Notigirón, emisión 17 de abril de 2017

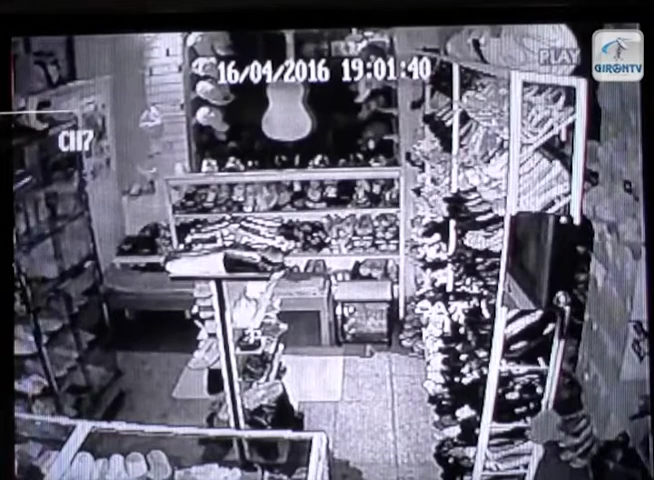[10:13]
Cámaras de seguridad de un negocio captaron el instante del sismo sentido en el cantón Girón, cuyo epicentro, según el Instituto Geofísico, se situó frente a las costas de Esmeraldas, cerca de Muisne.
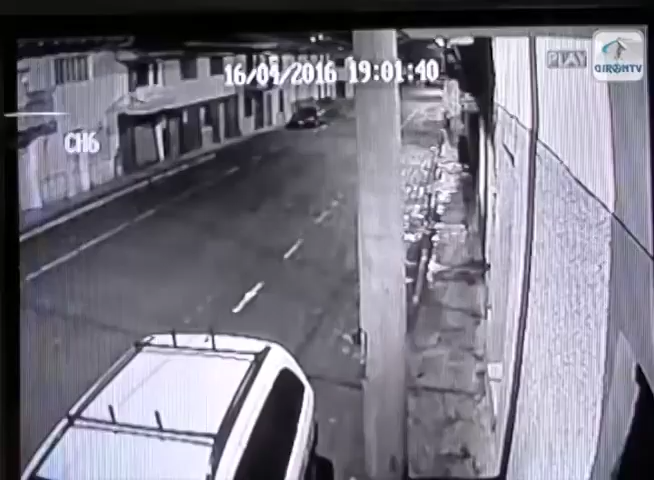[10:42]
Fue visible cómo todo se movía: los postes de luz, cables, vehículos.